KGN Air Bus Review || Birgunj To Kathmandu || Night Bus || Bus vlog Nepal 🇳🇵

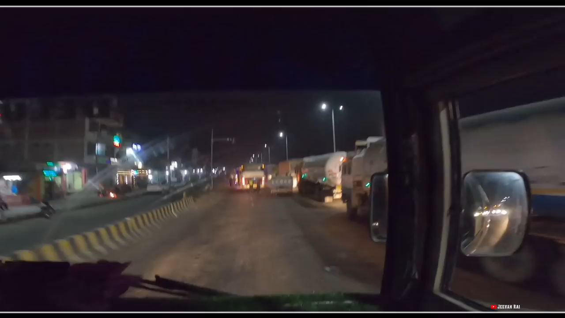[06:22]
आम्मामा जाम हेर्नु न हैट चेकिङको लाइन आम्बो गतिविधि हो।
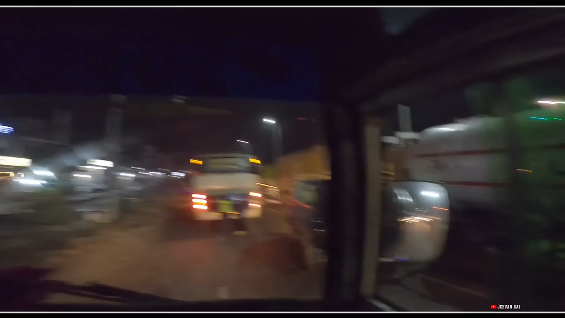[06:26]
हाम्रो नेपाल प्रहरीद्वारा चेकिङ हुँदैछ यता ट्रकको लाइन।
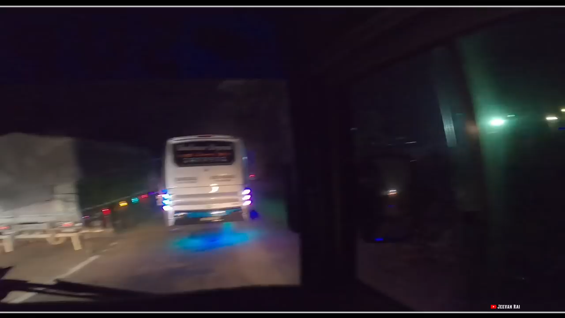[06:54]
पुरा चेकिङको जाम रहेछ आज रासोको लगाएर हामी छौँ यहाँ रासो चेकिङमा है पथल्याको र मेरो अगाडि लागिरहेको छ हाम्रो सालीमार बिर्गन्ज टु काठमाडौँको लागि।
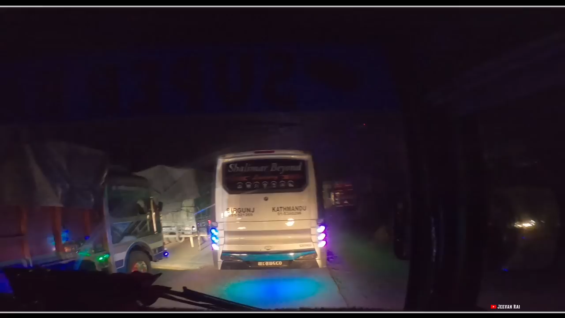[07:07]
यु क्यान सी अगाडि हेर्नु सक्नुहुन्छ
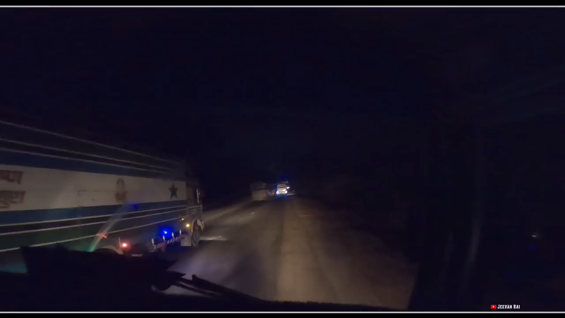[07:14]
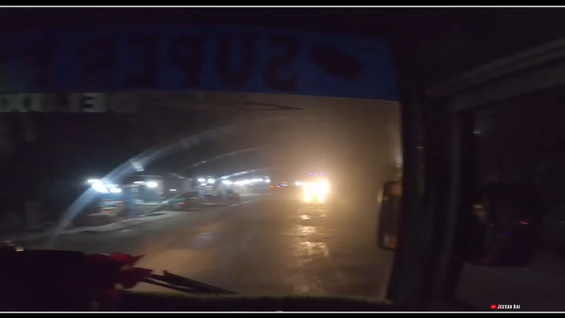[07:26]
यस गाइस हामी छौँ अहिले 3 नम्बर पुल 12 जिल्लामै अवस्थित है यस
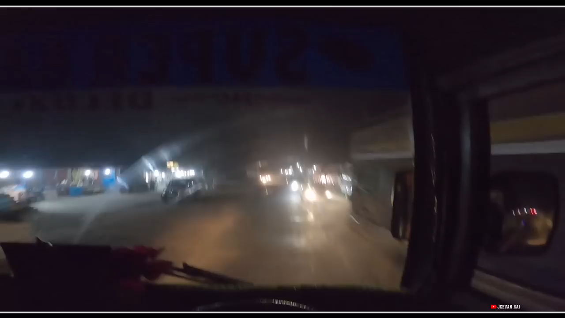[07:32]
सूर्यको फेदमा अवस्थित खाजा र खानाको लागि अति नै दामी ठाउँ 3 नम्बर पुल यस त हुचु लाग्न पो सुरु भइसकेको छ त आम्बो चुरेको फेदमा पनि हुचु लागिरहेको छ है गाइज। अब केही मिनटको यात्रापछि हामी कलार चुरेमा आइपुग्छौँ, अब सुरु हुन्छ यहाँबाट हाम्रो चुरेको उकालो। Cross me, I keep dropping all these hits and I know that they watching, they keep showing up in my place always knocking.
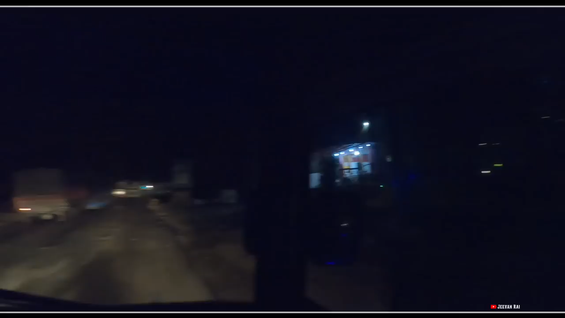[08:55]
ल सूर्यमाईको दर्शन गर्न होला हजुरहरू पनि टक्क लाएर है। जय माताजी
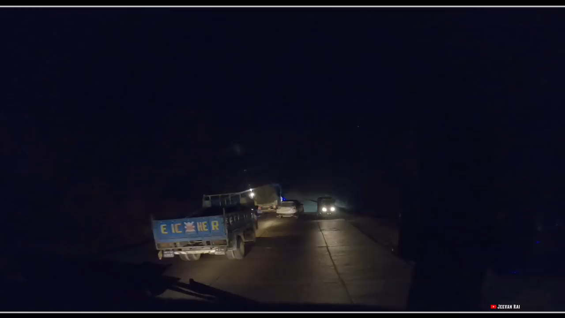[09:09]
टक्क सूर्यमाई कटेर अलि अगाडि आइसकेपछि चाहिँ एकछिन यसो 5 मिनट ब्रेकको लागि रोकेका छौँ है।
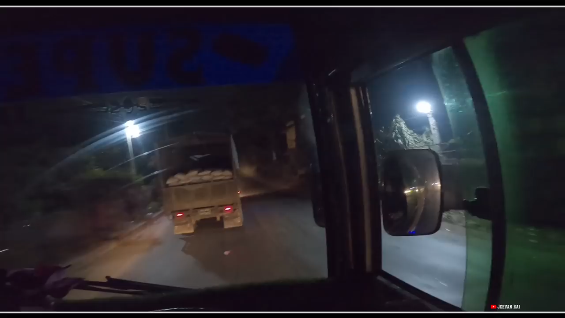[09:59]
बाटोमा अहिले गाडीको चाप चाहिँ अलिकति देखिया छ अहिलेसम्म है, बट पूर्वको गाडीहरू सब आइसक्यो भने अचम्म छ। तपाईँलाई मैले अस्तिको रिभ्यूहरूमा देखाइरहेको टक्क सुन्दर बिहानीहरू है, while Java was also talking about Bokhara, I crossed the road. I'm going to head over the border. I'm going to head over the border. I'm going to head over the border.
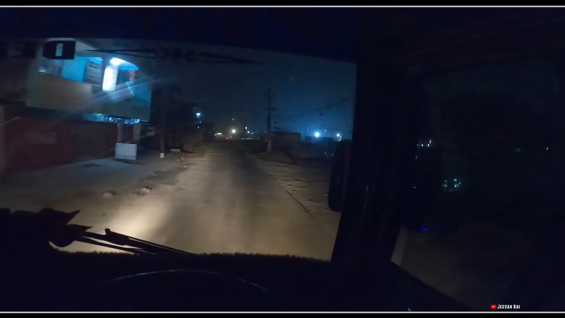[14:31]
सो हामी पारस बस पार्क घुमेर निस्किनु पर्ने हुन्छ सो त्यही भएर प्रवेश गर्दैछौँ पारस बस पार्क है त
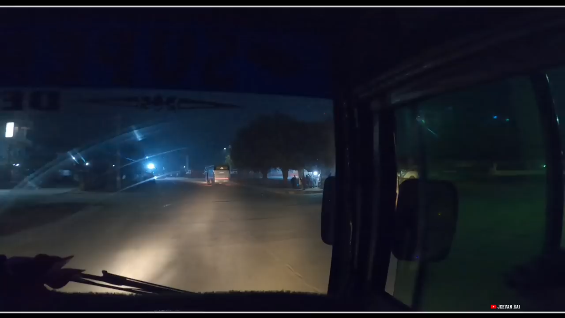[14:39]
ल जनकपुरको हाम्रो रुद्राक्ष पनि यहाँ लागिरहेको रहेछ है ल जनकपुर टु काठमाडौँको लागि रुद्राक्ष बसको रिभ्यू हेर्न
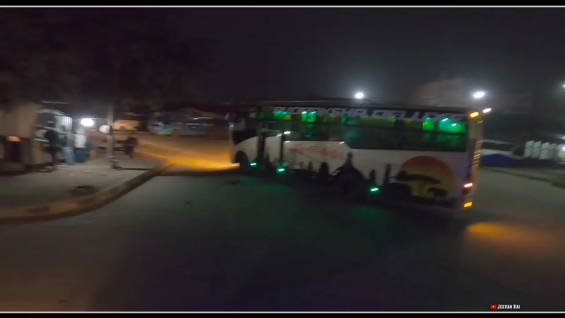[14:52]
खोज्नु भएको थियो एकजनाले है सो अब बस त यहाँ देखिहाल्यो रिभ्यू कुनै दिन खिचाउँला है सो अहिले यहाँ चाहिँ हामी पारस बस पार्कभित्र यहाँ सेवा शुल्क तिर्नुपर्ने हुन्छ हामी छौँ अहिले आफ्टर चोकमा है
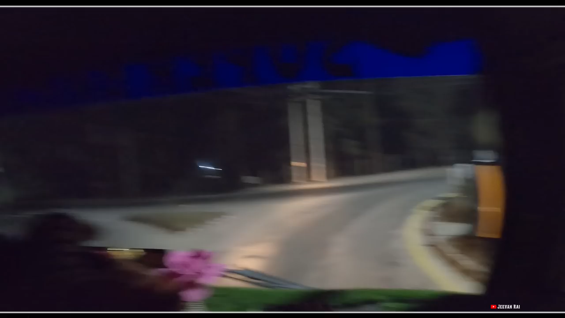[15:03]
ल देवघाट धामको दर्शन पनि गरौँ यहीँबाट है अब हाम्रो यहाँबाट काठमाडौँको यात्रा हुनेछ 138 किलोमिटर है पोखरा पनि यहीँबाट अति थियो Metro City. Yashoda. Arsh. Wow.
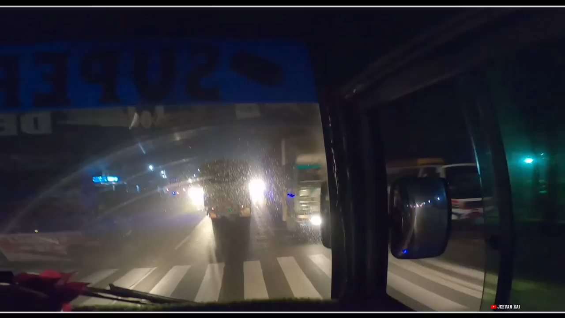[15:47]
Thakkai mero sisama alili sit parya jasto hernus agadi. Hajur dekhnu bhayo ki chaina hai. Sisama alili sit sit parya jasto bhairacha. Jaro cha halka phulka hussu pani dekhyo hai Ramnagar ma aisake pachi.